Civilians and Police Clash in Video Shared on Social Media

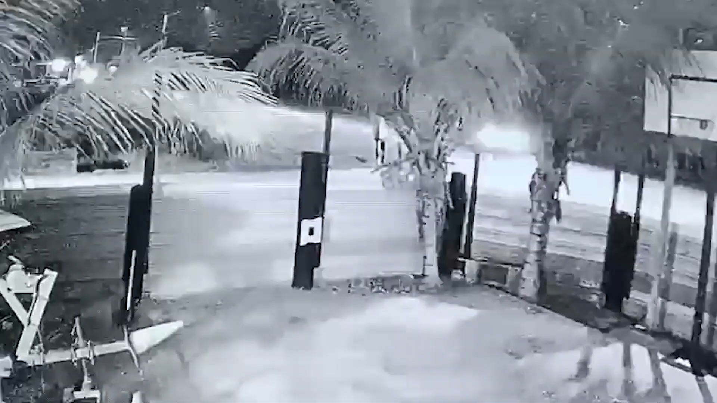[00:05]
This surveillance footage obtained by Love News shows a black SUV traveling at high speed attempting to turn into a lane off the George Price Highway. The driver is unsuccessful in his attempt to evade the cops and the vehicle ends up in a nearby drain in the vicinity of mile 2.